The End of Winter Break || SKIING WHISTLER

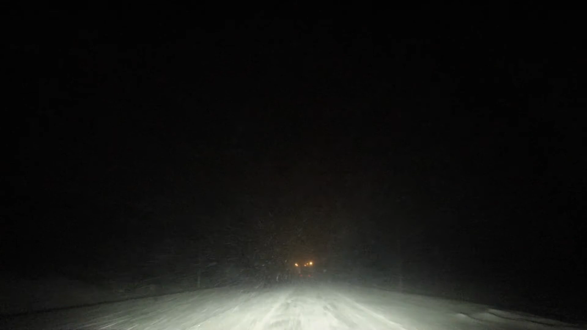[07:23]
And when the snow gets bad, then you just can't see anything.